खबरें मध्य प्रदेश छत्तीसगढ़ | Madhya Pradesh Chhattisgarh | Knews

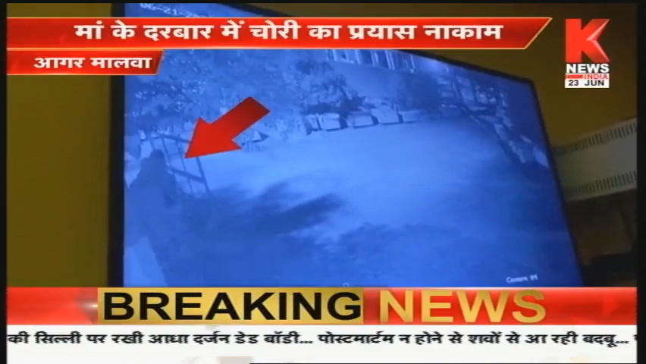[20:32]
में घटना कैद हो गई मंदर समीती की सूशना पर पुलिस त्वारा फुटेस के आधार पर जाश परताल की जा रही है बता दे इसका खुलास अभी तक नहीं हो सका है